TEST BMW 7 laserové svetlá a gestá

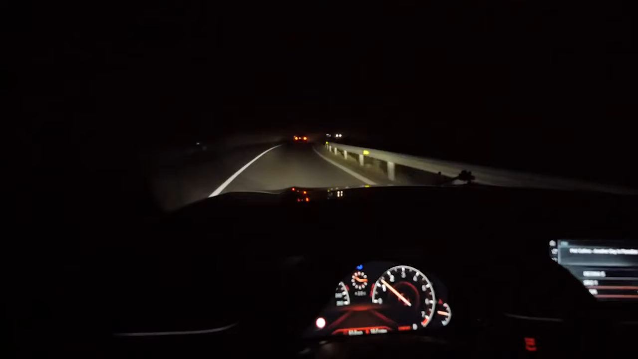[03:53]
Áno, laserom osvetlené predmety i cesta majú ešte reálnejšie farby ako pri LED diódach. Nás zaujímalo však, ako dokáže BMW spojiť svoje rokmy testované rozpoznávanie osôb a zvierat v tme s novými svetlami. A poď! Testovanie s chodcom a psom sme začali v obci, kde sa striedajú osvetlené a tmavé úseky. Kdeš teraz to na ňom blíko? BMW dokáže chodca vodičovi označiť vyblikaním, teda svetelne označí nebezpečie, ako by naň blikalo bleskom.
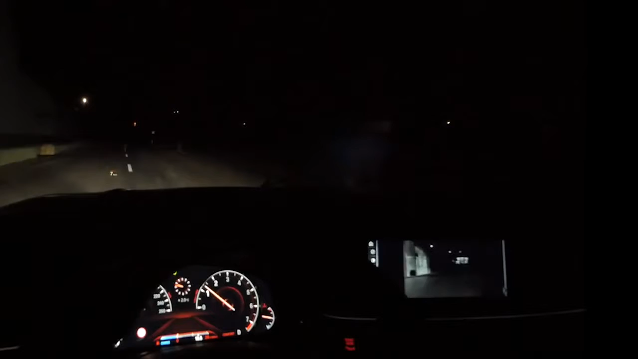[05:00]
Vidíš, pekne ho svetlilo. Opakovanými pokusmi sme zistili, že stredne veľkého psa vidíte v nočnom videní, ale svetlá ho neoznačia. Pochopiteľne ani postavu v protismere. Ja ťa nevidím, tu ťa vidí. Psa akurát vidíte ako žltú bodku, ktorá beží krížom cez displej. Za nasvietenými prechodmi prechodcov býva akoby múr tmy.
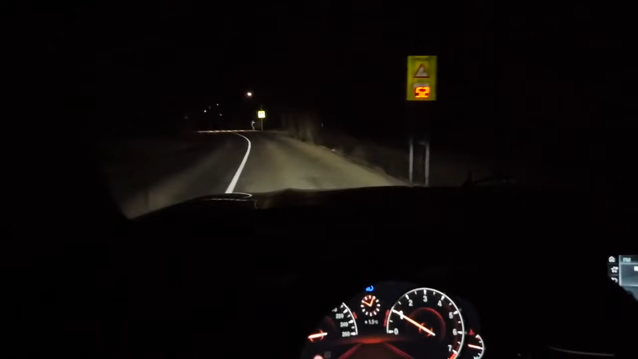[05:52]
Takto to vyzeralo, ak išli chodci po osvetlenom prechode.
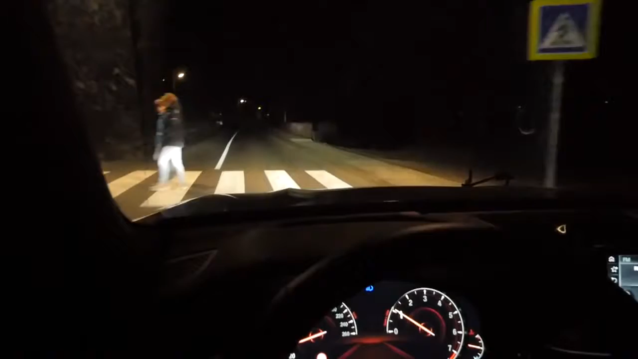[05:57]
A takto to vyzeralo v tme, keď prechádzali cestu za priechodom.
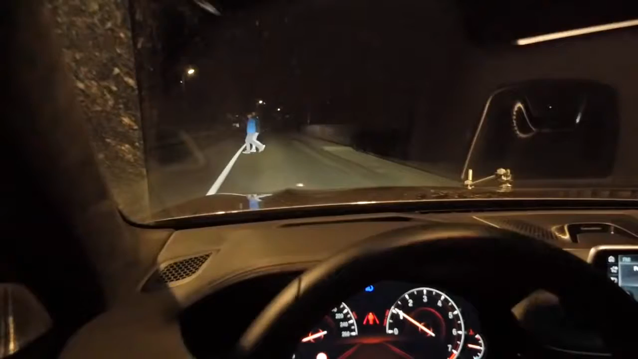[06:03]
Najväčší význam laserových svetiel s detekciou chodcov v tme vidíme na cestách mimo obce, kde reakcia auta prichádza vďaka vyššej rýchlosti podstatne skôr. Pomáha to aj v prípade, ak ide auto pred vami a auto oproti. A to sme v situácii, keď majú figuranti aj refleksnú vetrovku. A takto to vyzerá z pozície chodca, keď prichádza BMW s laserovými svetlami.
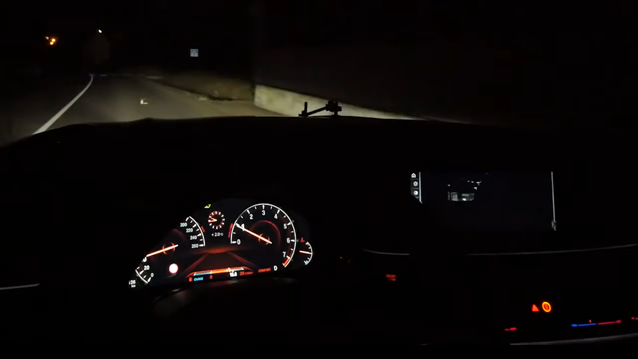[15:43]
Priprav sa, už sa blížim. Poď. Ak je postava blízko, auto spustí výstrahu a dokonca same ťukne do brzdy. Aj v strede ho chytalo. Vidíš, aj toto upozornenie funguje. Vidíš, pekne ho, svetlivo. Opakovanými pokusmi sme zistili, že stredne veľkého psa vidíte v nočnom videní, ale svetlá ho neoznačia. Pochopiteľne ani postavu v protismere. Ja ťa nevidím, to ťa vidí.